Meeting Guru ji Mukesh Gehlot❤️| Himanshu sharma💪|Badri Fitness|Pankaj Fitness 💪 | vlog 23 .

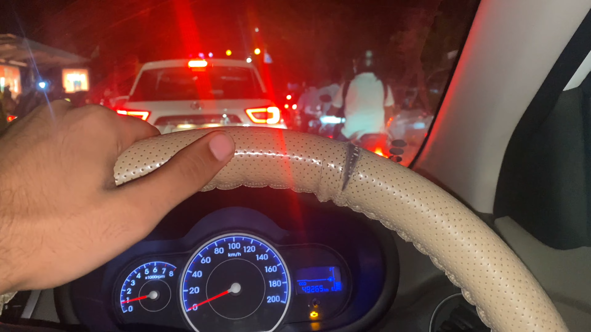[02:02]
बिल्कुल जब लेट हो रहे होता है, लेट हो रहा होता है इंसान, तब ये ट्रैफिक मिलता है और सारा काम बिगाड़ता है। रेड लाइट है वैसे तो यार, पर बहुत टाइम हो गया, इतना पीछे से धीरे धीरे धीरे गाड़ी चल रही है।